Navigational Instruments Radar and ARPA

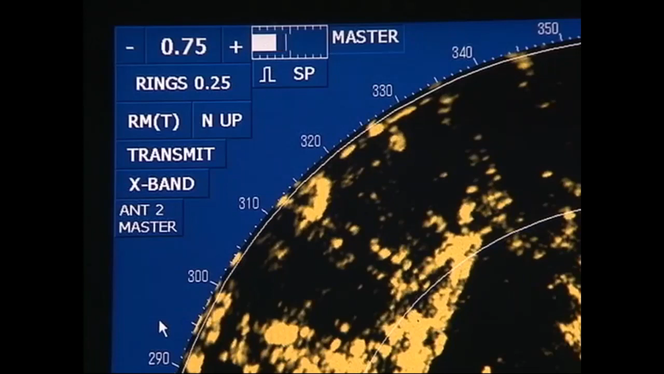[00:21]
Radars using the short wavelength X-band exhibit good angular resolution but are susceptible to the effects of rain and snow, resulting in greater attenuation.
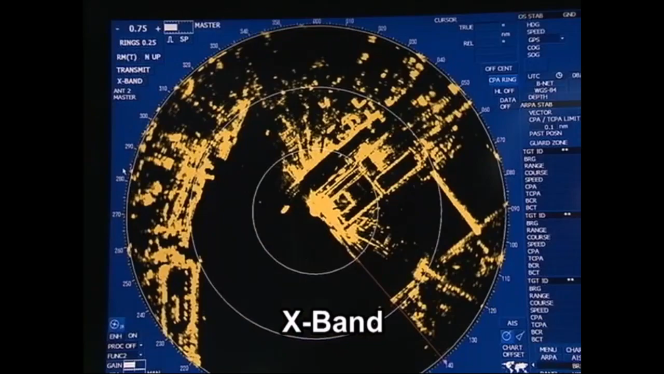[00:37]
However, attenuation is minimal with radars working on the longer wavelength S-band,
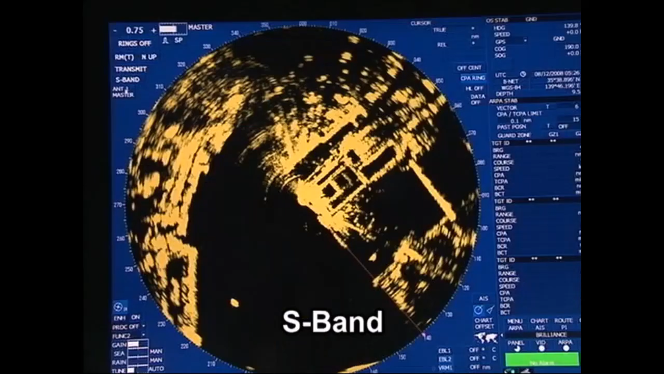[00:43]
making them less susceptible to interference from rain and snow. The IMO has revised its performance standard for navigational radars. This new standard applies to all such radars fitted after July 1, 2008. What is known as the radar image is displayed in the centre of the screen.
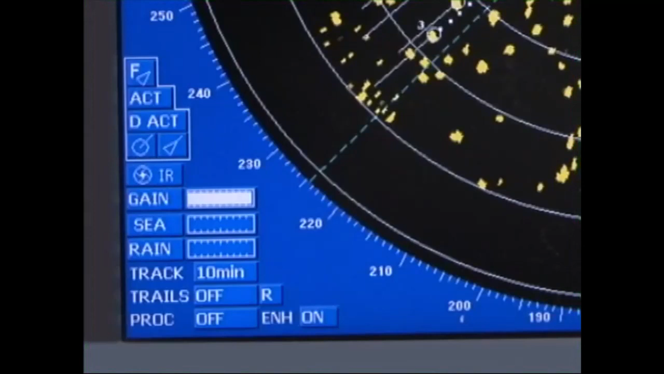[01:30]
On the lower left-hand side of the screen, the gain, STC, FTC and the tracking mode settings are displayed.
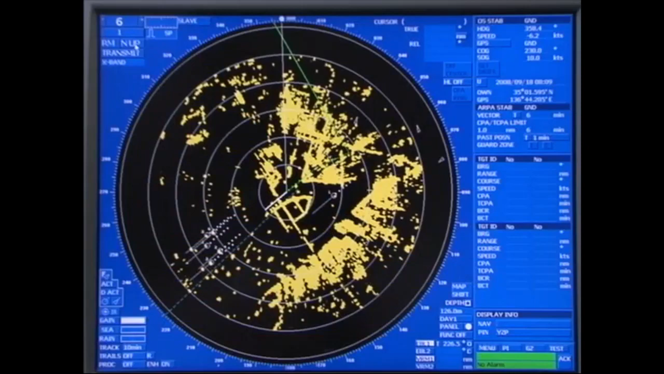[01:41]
On the upper right-hand side of the screen, information on the position and bearing mode of the cursor mark, relative bearing, true bearing and the off-centre mode are displayed.
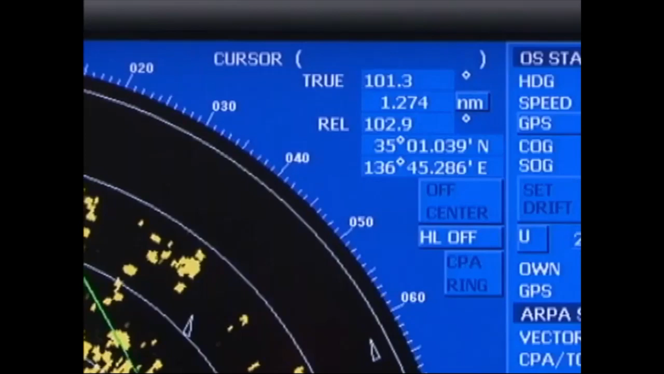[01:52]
On the lower right-hand side of the screen, the EBL direction and bearing mode and the VRM distance are displayed.
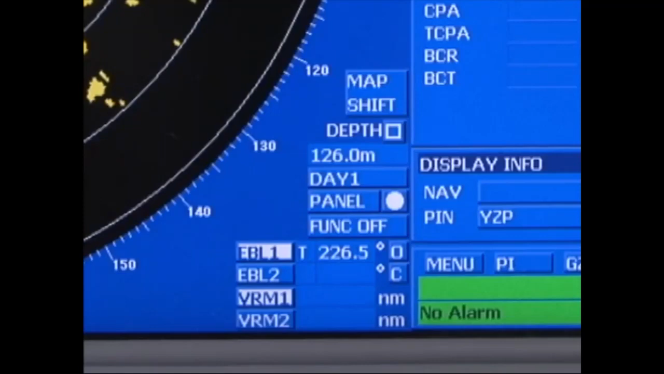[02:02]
Finally, on the far right-hand side of the screen, the speed, course and position of your own ship are shown.
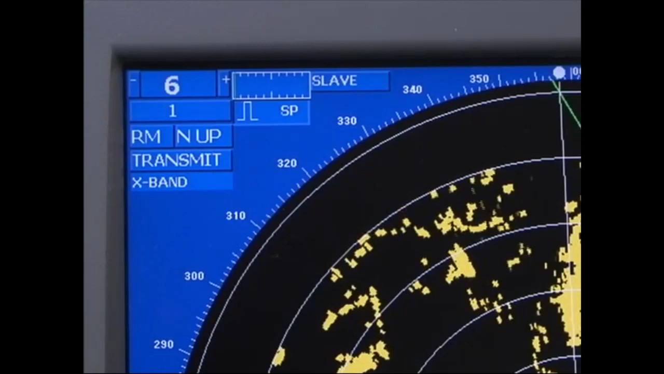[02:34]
As the mode changes to TM, the own ship position is offset in a direction opposite of the own ship's course. Stationary targets like land are fixed on the screen, whereas the own ship position moves according to its speed, heading and the effects of wind and current.
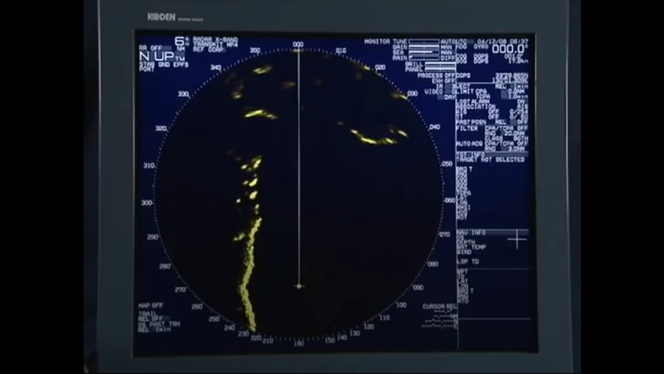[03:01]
As the own ship position reaches the centre of the screen, it is reset to the direction opposite of the own ship course, after taking into account the effects of present wind conditions.
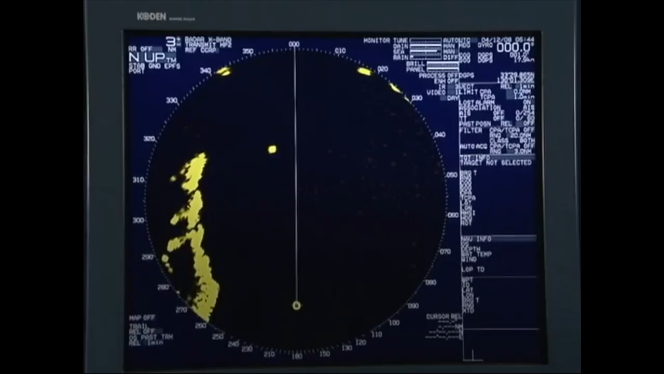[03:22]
Select one of the available azimuth modes to display the radar image you desire.
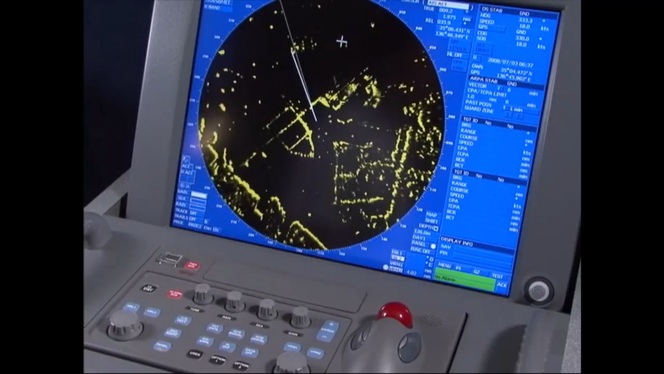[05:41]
It's important to obtain needed information by adjusting the STC to obtain the best radar image in various sea states. Normally, these functions operate automatically.
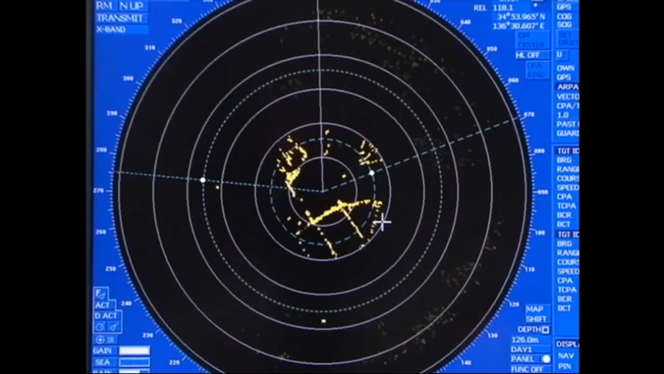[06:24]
The two functions, EBL and VRM, are used to measure bearing and distance. Here we'll explain the measurement of bearing and distance between own ship and the target and between two points on the radar display using EBL and VRM. Next, select EBL1 or EBL2.
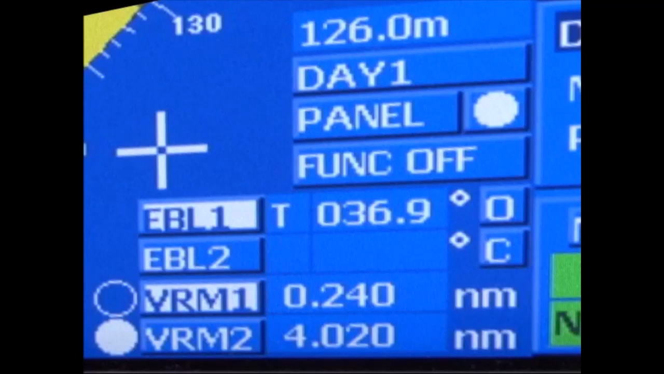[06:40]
Next, select Off-Center.
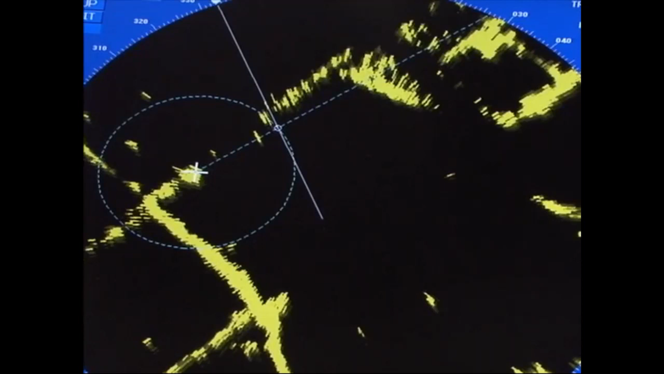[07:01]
Set the EBL origin to one of the targets and set the outside edge of EBL and VRM to the other target.